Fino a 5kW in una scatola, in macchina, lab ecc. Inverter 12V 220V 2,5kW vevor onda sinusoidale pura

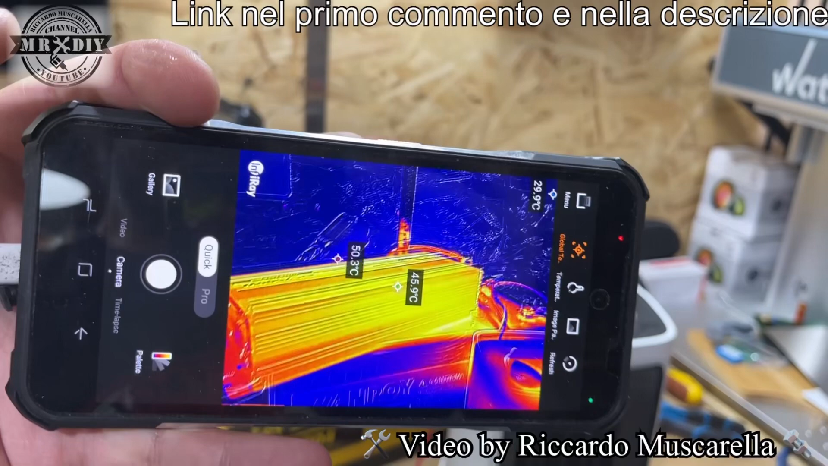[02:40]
utilizzandolo con 2500 watt ho fatto delle riprese pure con una termocamera si